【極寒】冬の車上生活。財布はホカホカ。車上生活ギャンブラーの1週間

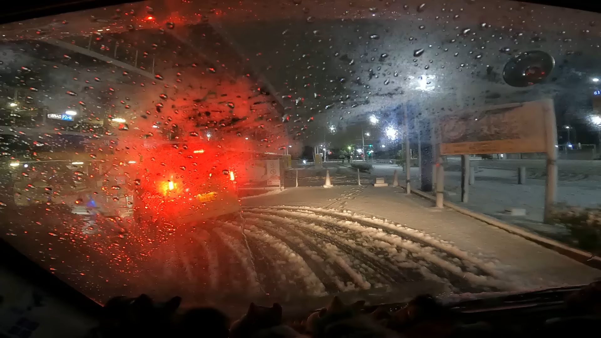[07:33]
よし、お風呂に行くんですが、あーこういう時立体駐車場入れてよかった。
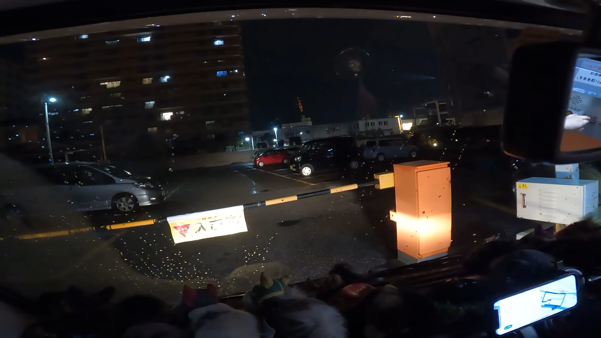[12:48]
カードゲートが上がります。
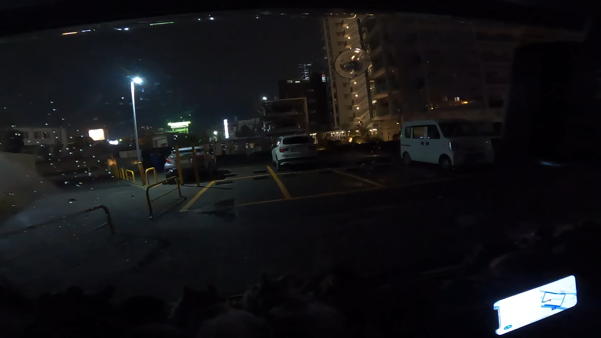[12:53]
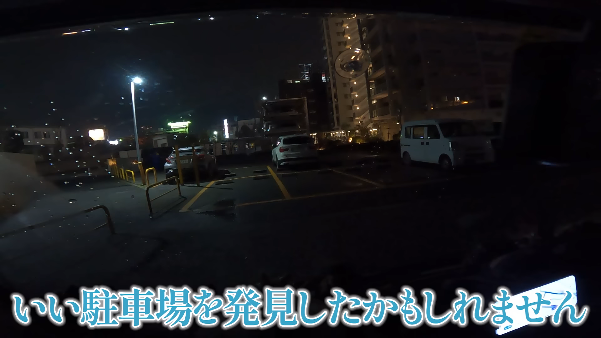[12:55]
ここはちょっといい駐車場を発見したかもしれません。いや今日はここで車中泊して明日船橋競馬場行こうと思います。